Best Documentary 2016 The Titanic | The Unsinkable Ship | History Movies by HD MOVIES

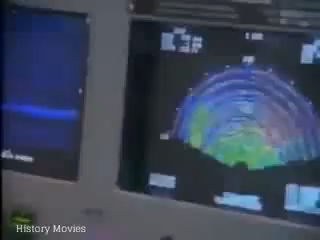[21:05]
this is an expanded display right the way for a new stair